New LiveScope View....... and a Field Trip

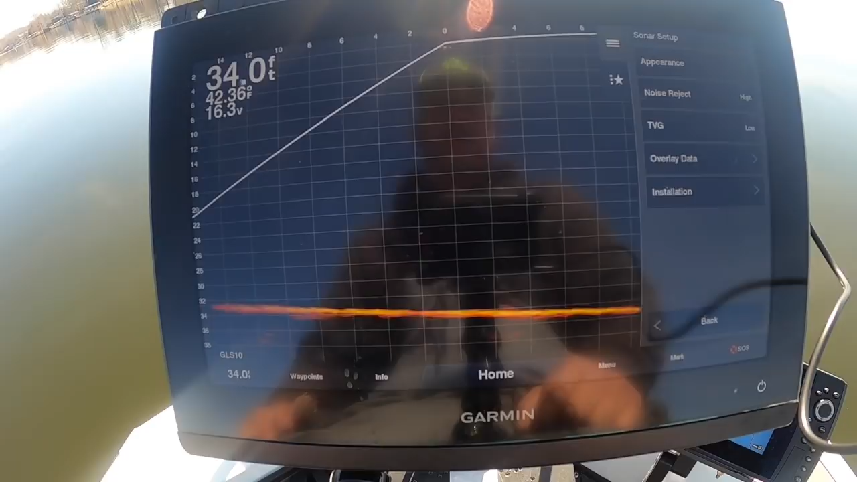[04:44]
On screen: depth 34.0 ft
Our TVG is on low. TVG, typically, sometimes I'll even turn it off if the fish are really shallow. So, if I'm fishing maybe Grenada or something like that, where the fish are only two feet down and they could be as close as four feet from my boat, I'm going to leave that sucker off. But right now, it's set at low. Noise Reject, like I said, is on high. So, I am always in forward mode.
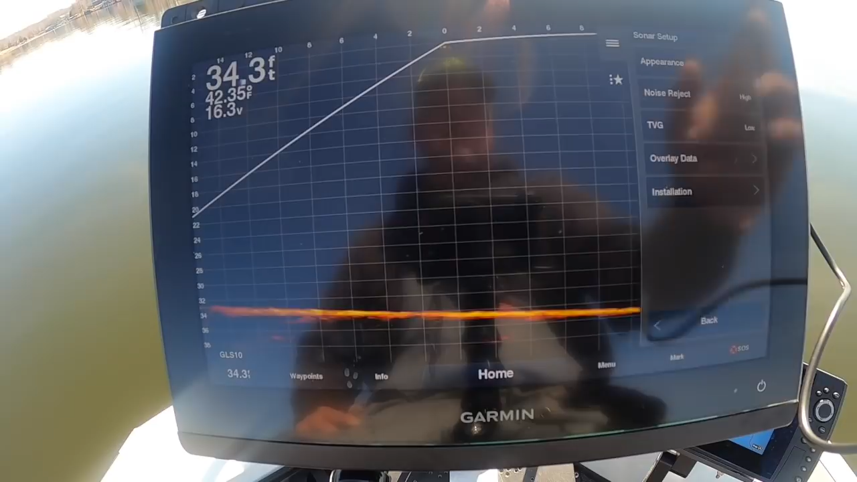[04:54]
On screen: depth 34.3 ft
I do not mess with down mode whatsoever. Always looking in forward. And when I do a search, I am always searching all the way out there at 50, sometimes even 70. That's how I'm going to search, folks. And then when I get up to a structure, I'm going to come all the way back and probably fish it around the 30 foot mark. I used to go to 20, but you get comfortable at a 30 and that's kind of where I usually will fish. Now, I do like to keep my depth very consistent throughout the day.
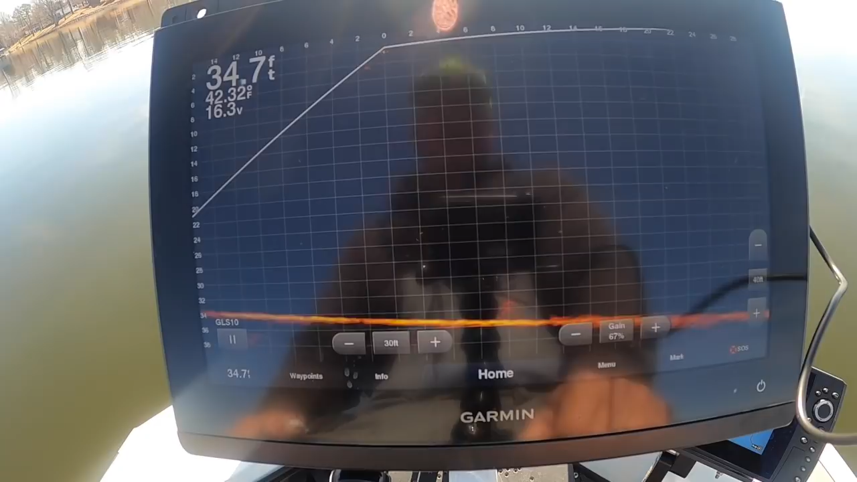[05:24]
On screen: depth 34.7 ft, water 42.32°F
So, even if you see, right now, I'm at 40. Usually, I'm around 35, to be honest with you. I'll keep it there even if I get into 16, 17 foot of water. I don't necessarily try to maximize the screen anymore. I like to try to keep the fish marks consistent and that's one way of doing it. So, I know what a big fish looks like if I keep it consistent throughout the day.
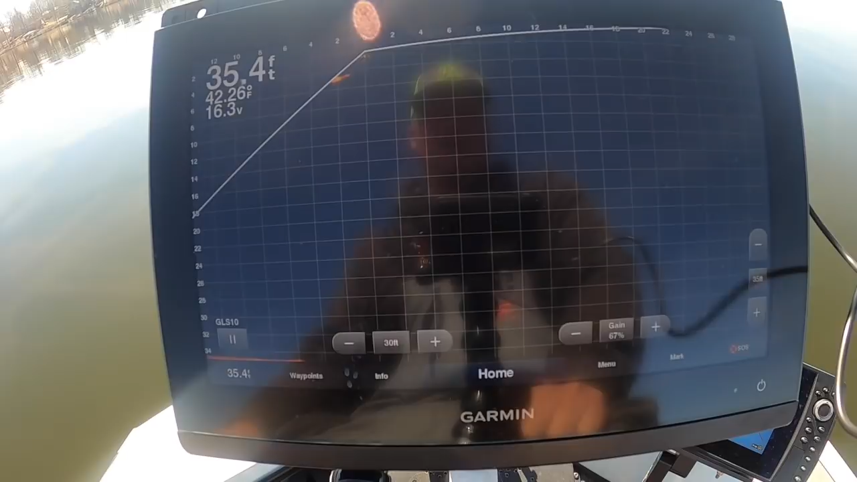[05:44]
On screen: depth 35.4 ft, water 42.26°F
So, we're going to move around here. We're going to find some fish.
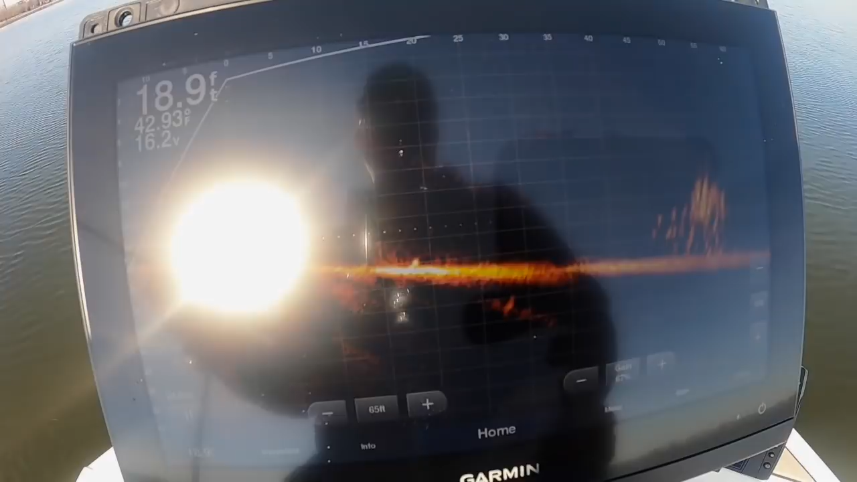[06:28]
All right. This is a really good looking pile here. Far out there.
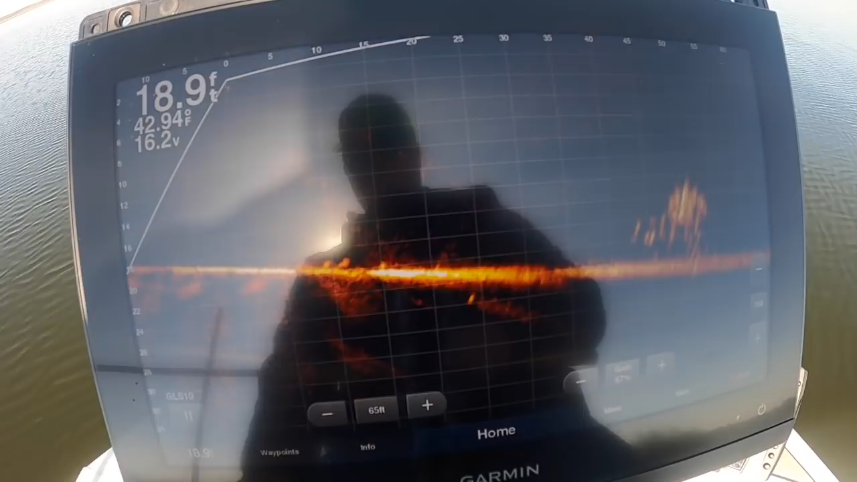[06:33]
On screen: depth 18.9 ft, water 42.94°F
We're spooked. They're very sensitive right now. We've got a bluebird day and we've got barely any wind. So, we're going to have to come in at it from a very far distance, folks. This is what I would do all the time. I'd cast at it at 40 feet. I get way out there. I'm going to put my back, kind of stay back. Hopefully that doesn't scare them.
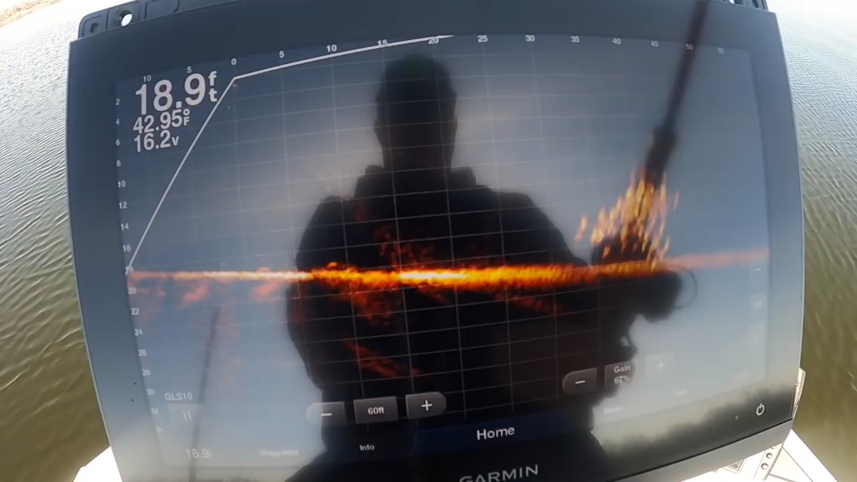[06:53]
On screen: depth 18.9 ft, water 42.95°F
But, yeah, it's okay. I think I saw it falling in there. There it is. It's in the back. Back of the pile. It's very faint.
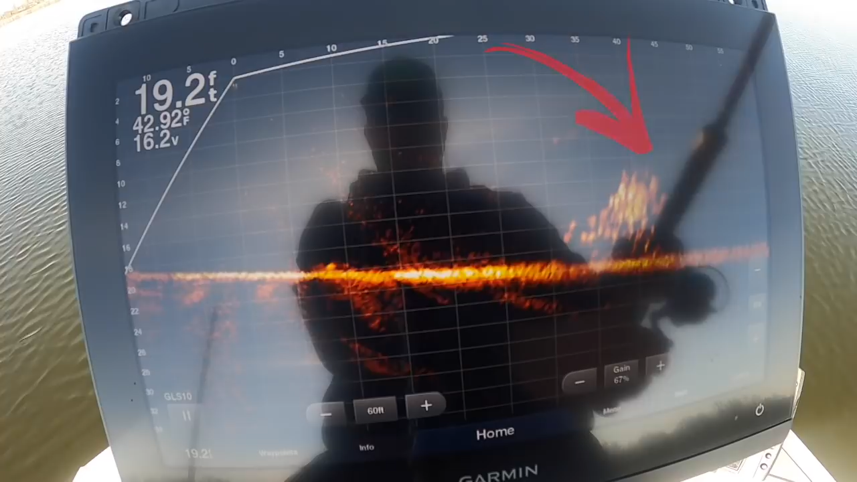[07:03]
On screen: depth 19.2 ft
Looks like I've got some activity going on around it.
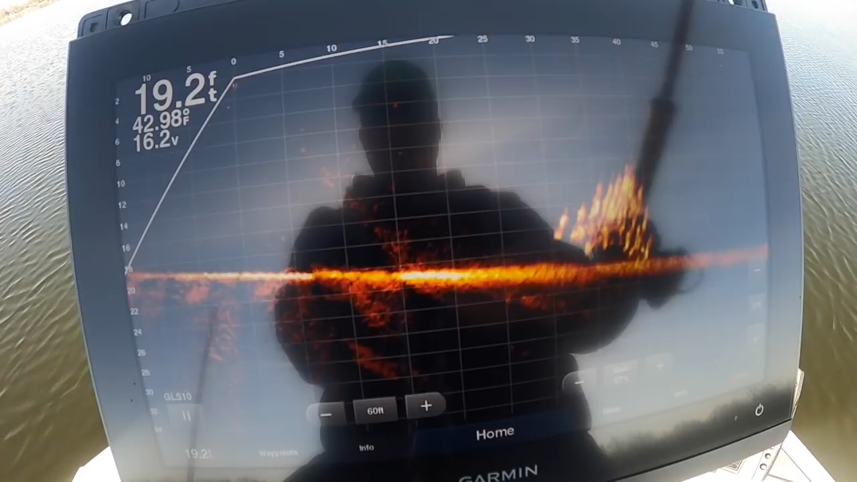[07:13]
On screen: depth 19.2 ft
That should be right in the center of it now.
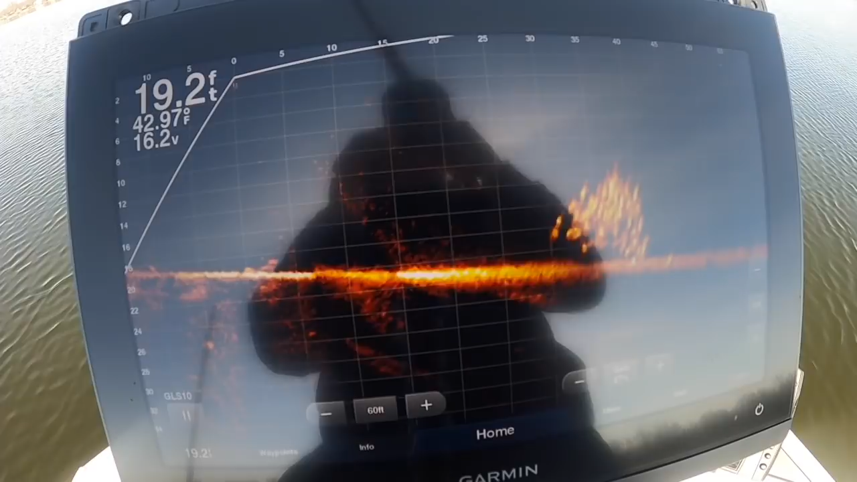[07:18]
On screen: depth 19.2 ft, water 42.97°F
There's the bite. There he is coming out. You see him?